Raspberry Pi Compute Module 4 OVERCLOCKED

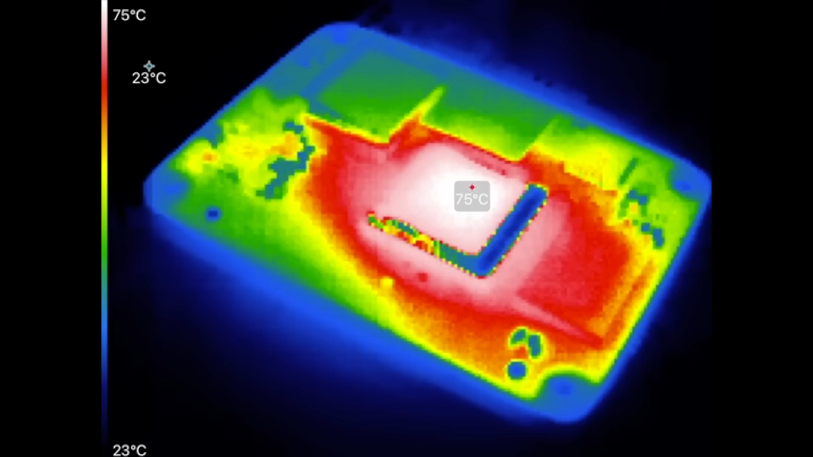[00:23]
On screen: max 75°C, scale top 75°C, scale bottom 23°C
The first test, I tried it without a fan, but the Pi started throttling the CPU after about three minutes since it got really toasty, as you can see in this footage from my Seek thermal camera.
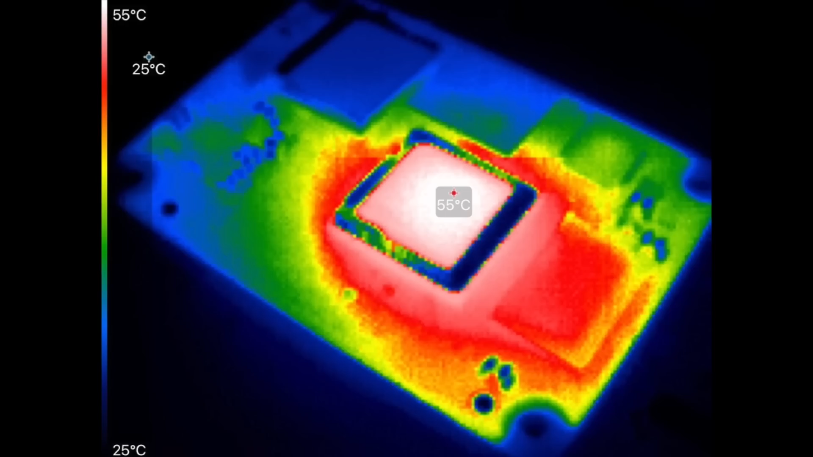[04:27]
On screen: scale top 55°C, scale bottom 25°C
Here's a thermal image of the entire board when it was under the highest load.